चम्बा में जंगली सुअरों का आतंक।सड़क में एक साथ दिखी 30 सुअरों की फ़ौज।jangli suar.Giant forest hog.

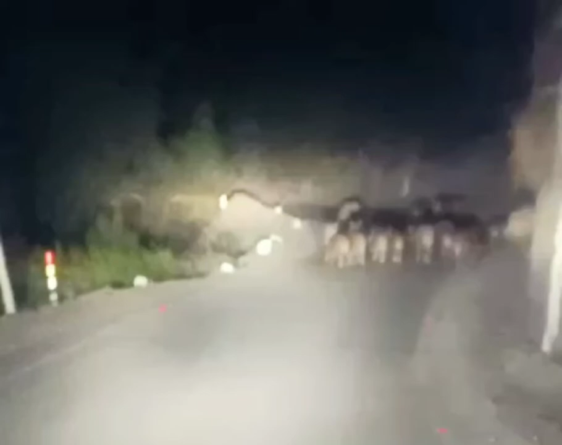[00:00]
तो आज हम आपको ले चले चंबा के पोख्री की तरफ तो जहां आप जंगली शूर ने काफी अतंक मचाया हुआ है तो यह देख सकते कम से कम 30 की 30 की तदात में जो सूर